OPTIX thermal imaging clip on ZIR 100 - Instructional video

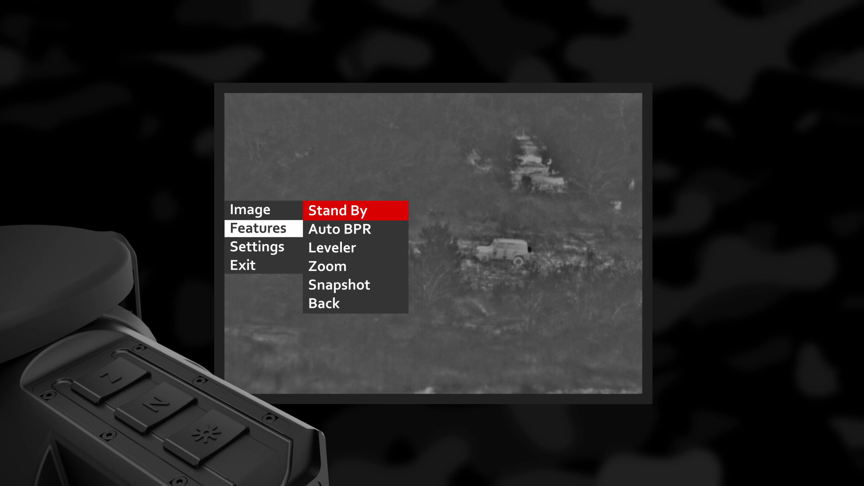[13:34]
Alto BPR Bad Pixel Repair Function This device has an automatic algorithm for clearing defective pixels on the screen Small objects on screen on farther distance Might be observed as 1-2 pixels and considered as defective pixels by the algorithm When observing objects on long distance, please turn off the Auto BPR function
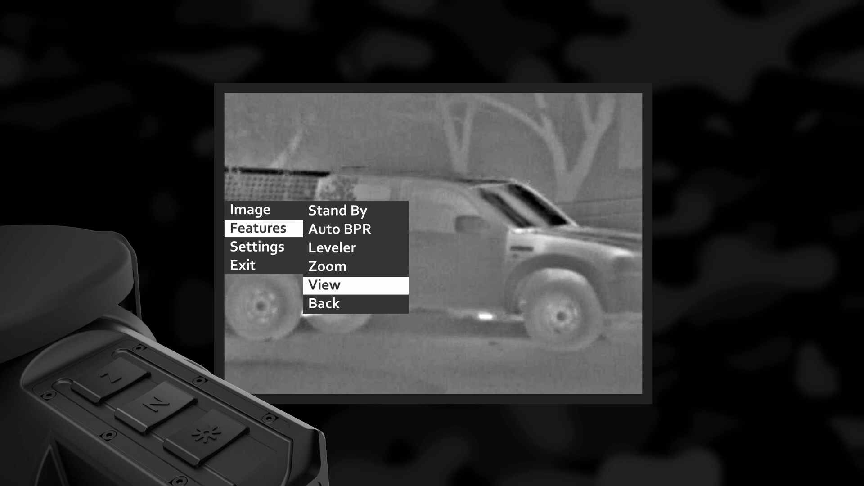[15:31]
Snapshots are stored in the internal memory of the device Up to 20 images can be stored View Shows the stored snapshots and allows browsing through them with the Z and N button To exit, press the luminance button
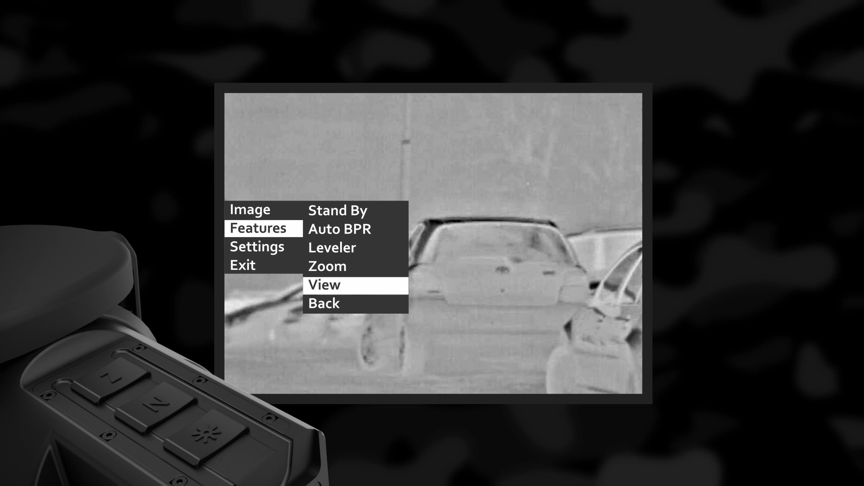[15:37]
Delete all Deletes all images from the device memory
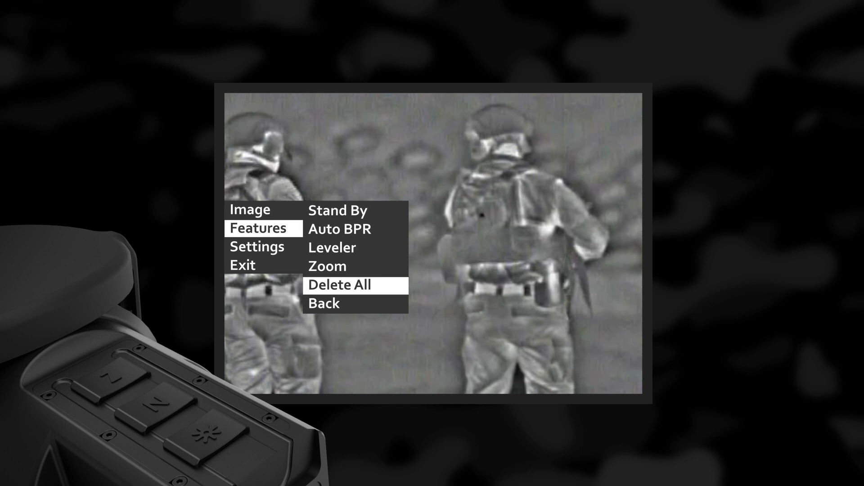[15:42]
Settings menu Nook type The thermal imaging devices are prone to generate noise in the image Columns or dots Therefore, periodic calibration of the sensor is a mandatory process The non-uniformity correction Nook of the signal is a complex electronic process Which requires a uniform temperature body in front of the detector or the objective lens
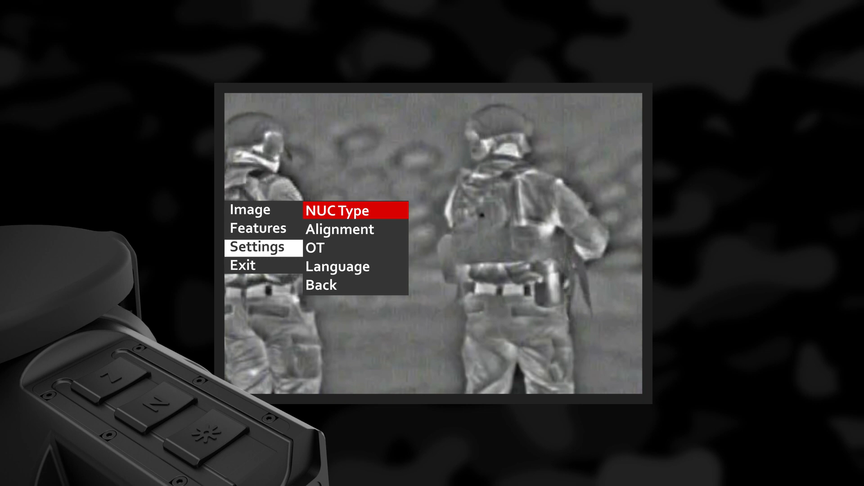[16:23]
For the convenience of the user The device has a built-in motorized mechanism performing nook procedures By automatically dropping a miniature shutter plate in front of the detector This process takes less than a second is accompanied by an acoustic noise resembling a click Selecting the nuke type changes the nuke mode between internal and external In situations requiring maximum suppression of the acoustic noise,
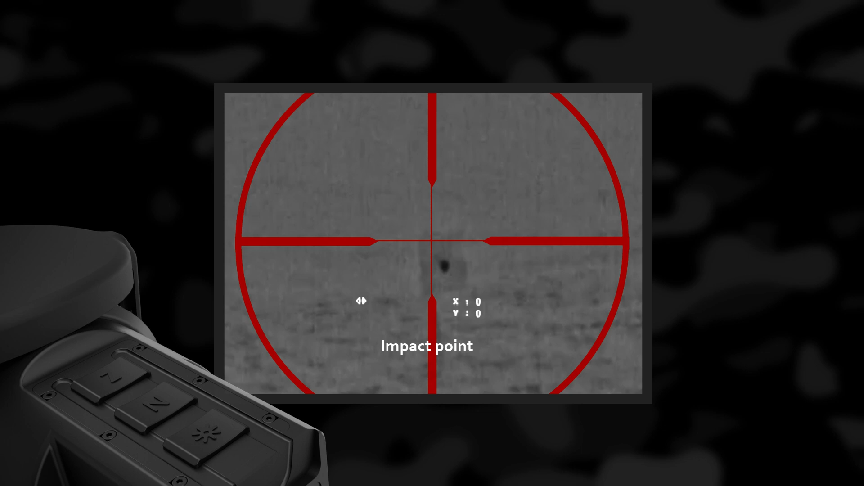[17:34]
you can precisely align the optical axis of the day sight and the clip-on attachment The manufacturing process of the device ensures the shooting precision tolerances up to 5 cm at 100 m By this alignment function, you can achieve much better accuracy Entering the alignment function shows impact point, text on the screen, and X and Y values showing the current position of the image If the impact point, while using the clip-on attachment, is different from the point of impact of the day scope Additional fine alignment should be done The action is